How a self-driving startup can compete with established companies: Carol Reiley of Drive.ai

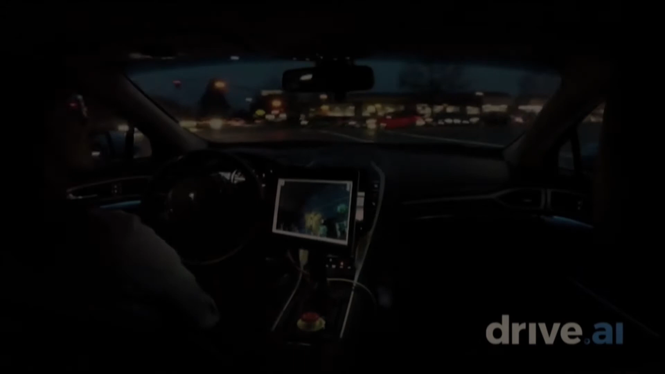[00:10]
This is somewhere in the Bay Area. We condensed 30 minutes of driving. It was just a very quick video. We did not anticipate it raining as hard as it did in California. So it took us about a week to, on the software side, to adapt to a rain condition.